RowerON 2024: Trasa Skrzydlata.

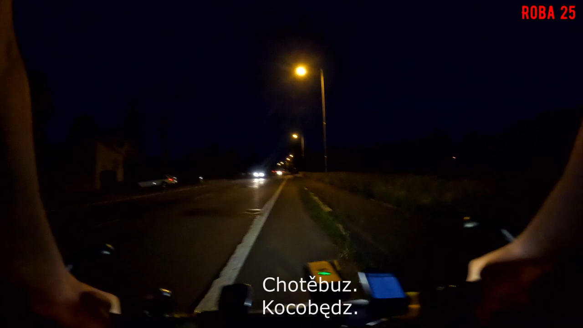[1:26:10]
No i sru, słuchajcie, bo jestem już w Kocobędzu i w tym momencie jadę już na Cieszyn.
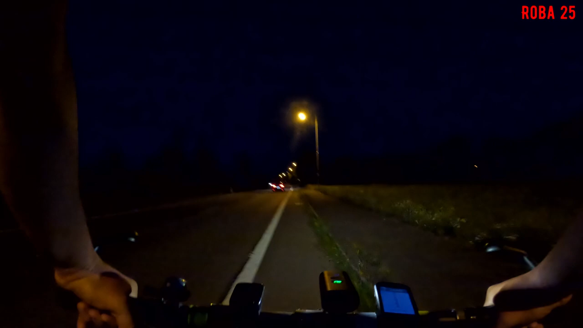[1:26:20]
Także udało się mi ten dosyć trudny odcinek trasy przejechać za widoka jeszcze. 200. Także okej, teraz muszę to już wycofać ten kurs. Będzie babka bez przerwy gadać, że zawróć. A to nie jest to tak.
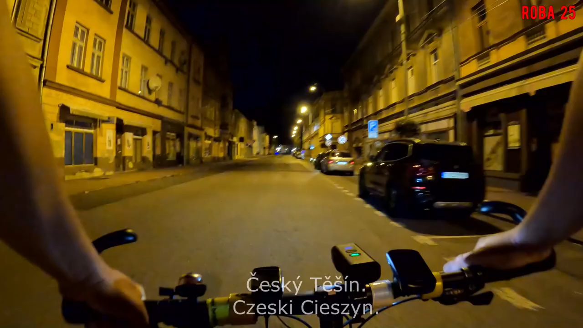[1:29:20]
No to już czeski Cieszyn, główna ulica, widać tutaj niedoło.
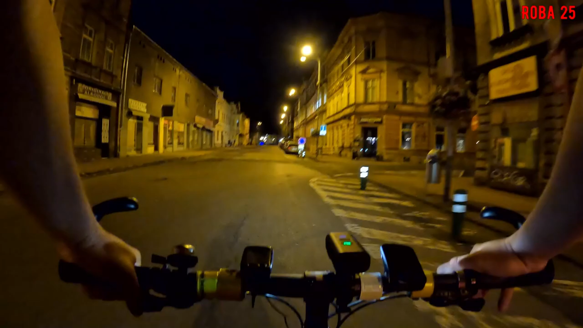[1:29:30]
Radega Stowa Tysińska. Nie, główna ulica. A już nam się wszystko Polski Cieszyn.
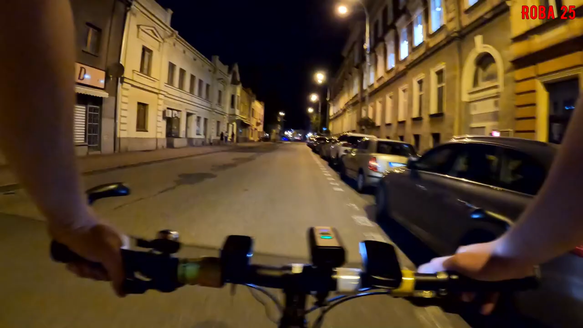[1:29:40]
Także kończymy rajza na terenie Czeskiej Republiki. Pewnie sporo, no ale się minie cicho. Nie, imprezka jest. No i co?
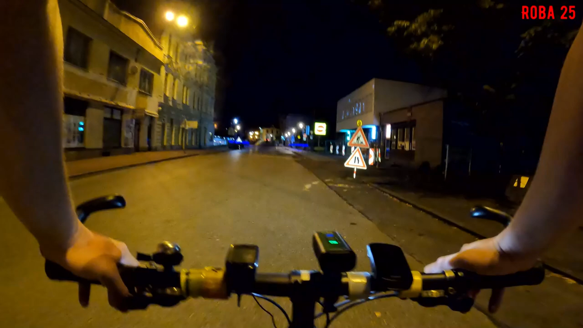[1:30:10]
Tutaj mamy zakaz wjazdu. W związku z tym
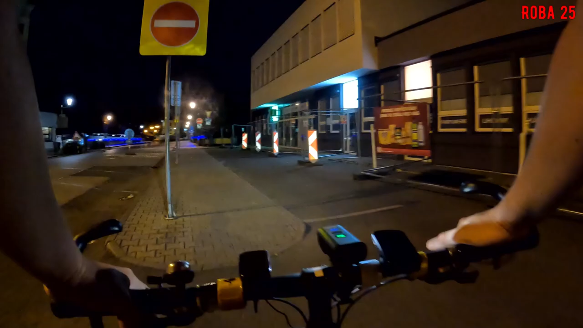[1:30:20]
nie będziemy jechać.
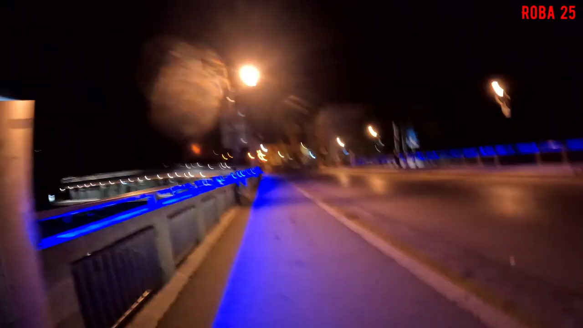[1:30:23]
Fajnie to tu wygląda. Widać, że ludzie też jeszcze nie spią. I za chwilę przejdę przez polsko-czeską granicę. No. No to w tym wypadku już jesteś w Polsce.
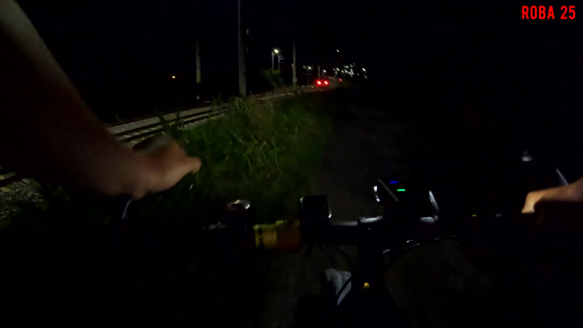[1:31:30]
Jedzie wszystko kolej do Bahnhofu w polskim Cieszynie.
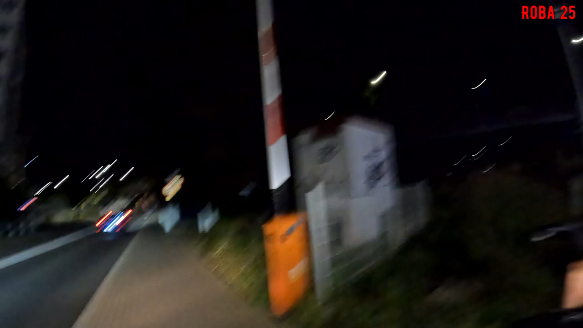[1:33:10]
Siadł żółty szlak do Wandeka. Tutaj bodajże Bobrówka jakoś płynie, jak się to nam nazywa. No i są my już bieżąca prędkość 4,3. Kończymy ta rajza. Chyba auto stoi.